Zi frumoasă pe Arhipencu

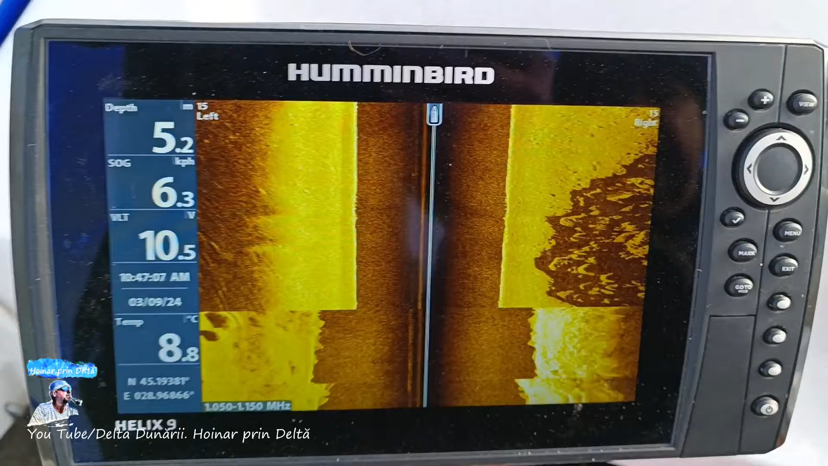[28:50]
On screen: depth 5.2 m, water 8.8°C, speed 6.3 km/h
Ăsta e side-ul, nu? Da. La intrare, din gură aici.
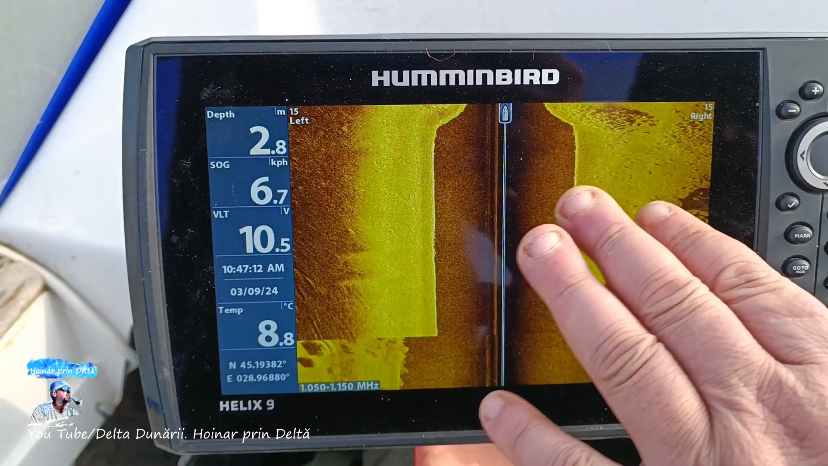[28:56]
On screen: depth 2.8 m, water 8.8°C, speed 6.7 km/h
De acum s-a fost o ceva 3 aia, metri. Vezi ce denivelare? Da, da, da, da, da, da.
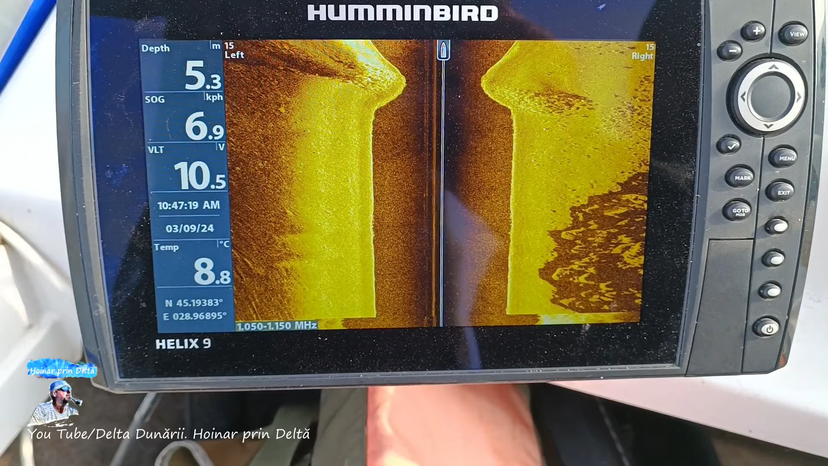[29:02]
On screen: depth 5.3 m, water 8.8°C, speed 6.9 km/h
3 metri la intrare, după aia se iar crește 5-6 metri. Deci am normal, dar aici în coloana de apă ar trebui să fie pești. Dacă erau.
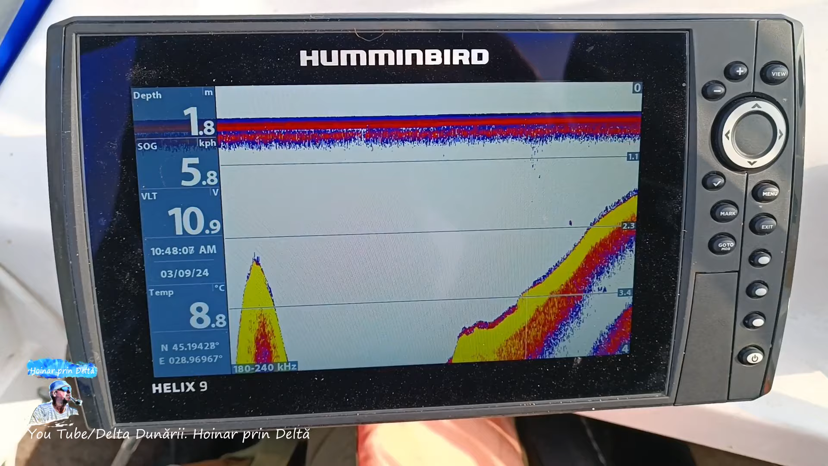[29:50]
On screen: depth 1.8 m, water 8.8°C
Deci nu e. Nu e, dragi prieteni, niciun pește. Aici e 1,5.
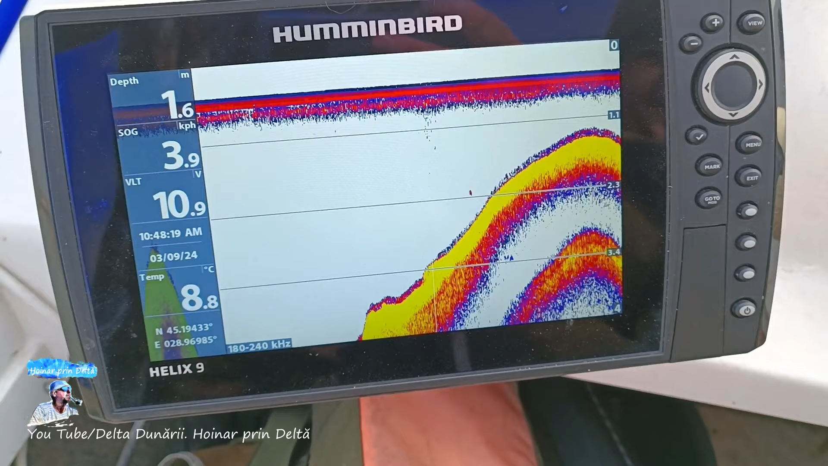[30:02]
On screen: depth 1.6 m, water 8.8°C
Un metru și... 2. Da, sunt praguri. Uite ce prag. Fii atent. Da, da, nu prea mă fac eu pe aici dacă, dacă nu-i apă.
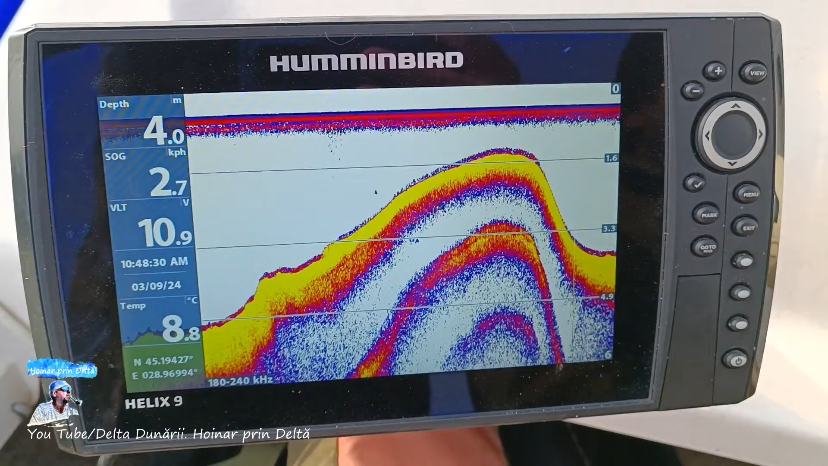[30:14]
On screen: depth 4.0 m, water 8.8°C
Nu, dar e loc bun de pescuit. Este, este. La Cărășel. Da. Ia uite, 4 metri aici, e bun? 4 metri. Lângă malul ăsta. Da. Și dacă te duci pe lângă malul ăsta așa? Păi așa, păi asta vreau să fac, uh-huh. Să vin pe lângă malul. În oricum avem, scanează o rază de 1,5 metri, uite că scanează sub barcă.
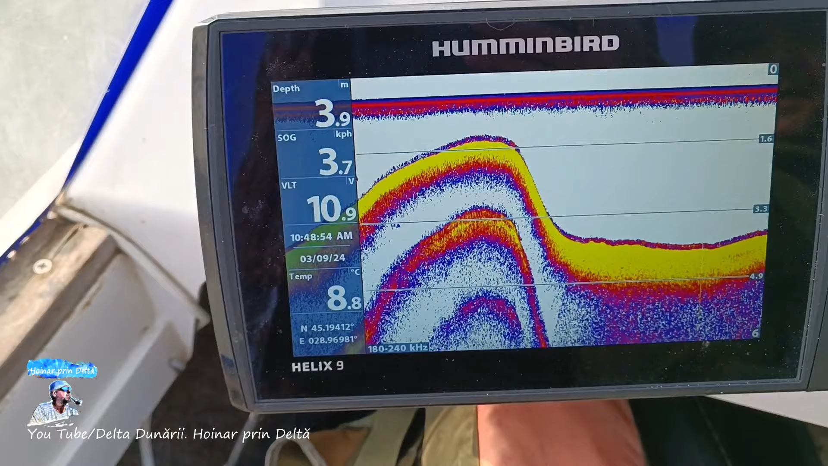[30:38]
On screen: depth 3.9 m, water 8.8°C, speed 3.7 km/h
Stânga-dreapta? Nu, exact sub barcă. Exact sub barcă? În diametru.
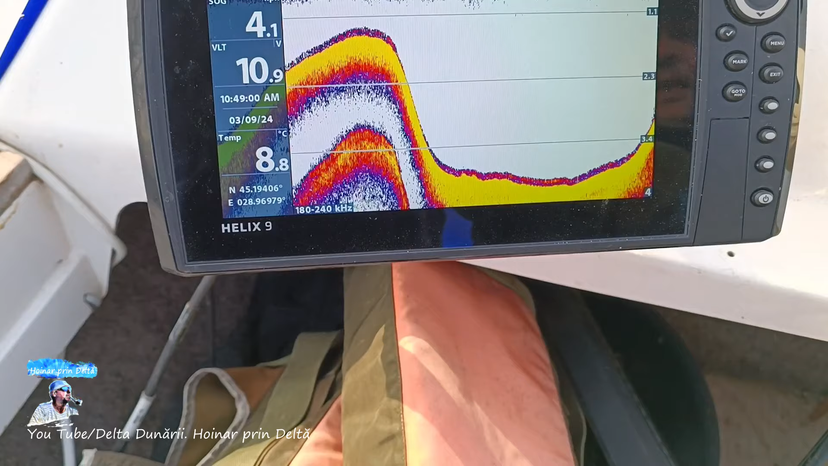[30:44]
On screen: water 8.8°C
Uh-huh. A, e foarte concentrat, e pe da, unghi da, mic? Asta este pe exact ce e sub barcă.
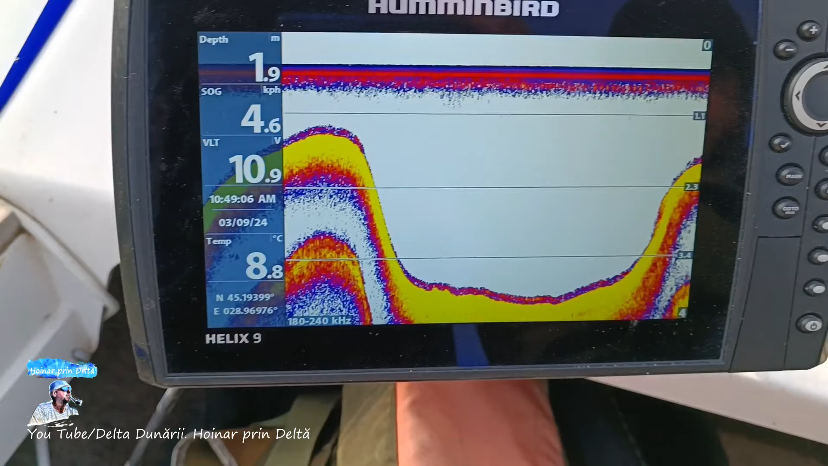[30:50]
On screen: depth 1.9 m, water 8.8°C, speed 4.6 km/h
Uh-huh. Pentru acuratețe? Acolo vezi pește, aici vezi dacă sunt cremci, da, da, da, pietre. Da. Alte chestii.
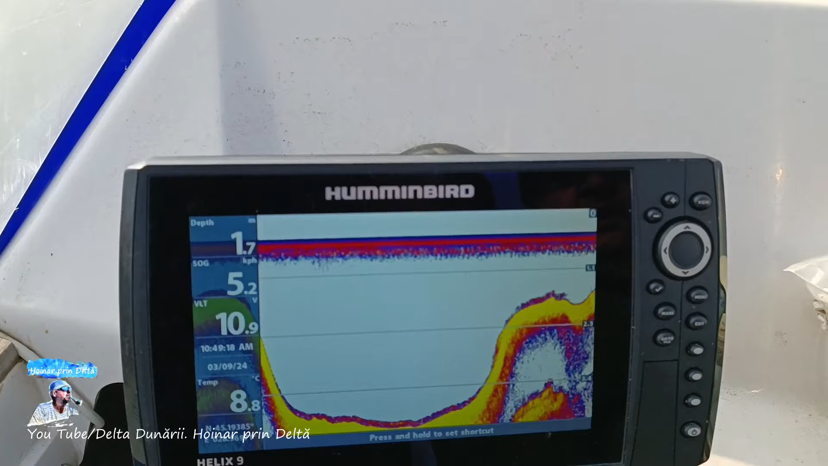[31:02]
On screen: depth 1.7 m, water 8.8°C
Ia uite, 1,7, fii atent, 1,5 metri aici. Aici, exact, e exact unde e motorul.
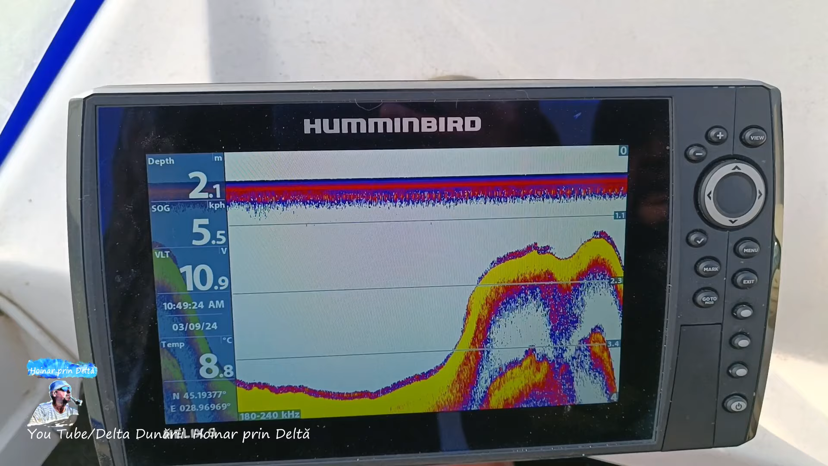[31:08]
On screen: depth 2.1 m, water 8.8°C
Începe să urce 2, 2, 2, 2, 2, 3 și aici intrăm pe prag.
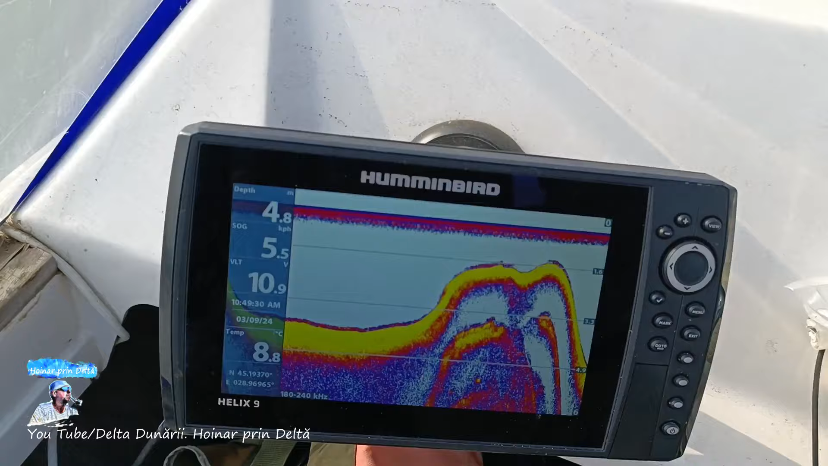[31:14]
On screen: water 8.8°C
Suntem în Dunăre. Dar cam asta e distanța, 5 metri aici.